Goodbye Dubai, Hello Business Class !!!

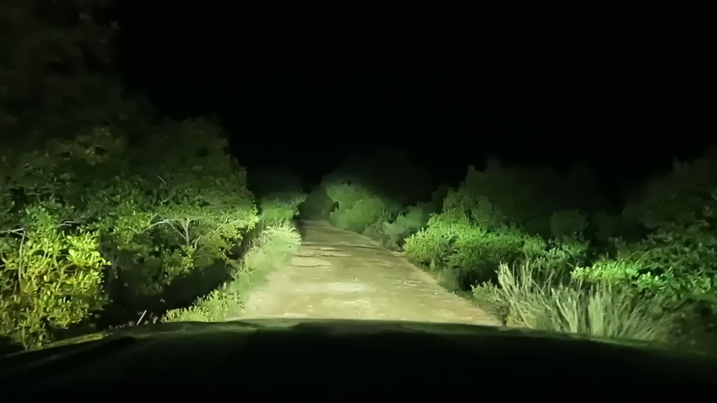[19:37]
it's awesome yo guys check this out this pathway is where we're going from and if you see like on the sides it's kind